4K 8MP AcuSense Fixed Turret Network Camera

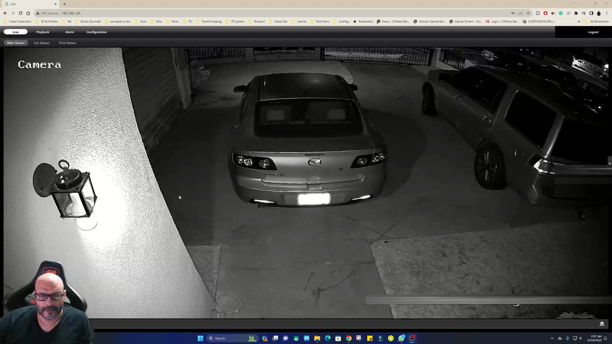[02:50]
All right, let's take a look at some of the features that the system has. So, right now, I had to lower down the resolution because it's a 4K camera, but the distance was a little bit off for me. So, I had to reduce the actual, um, the quality of it, but just to 2K because it still looks great to begin with. Now, it's sitting probably all the way in front of my house. It's a couple of feet away from the actual router.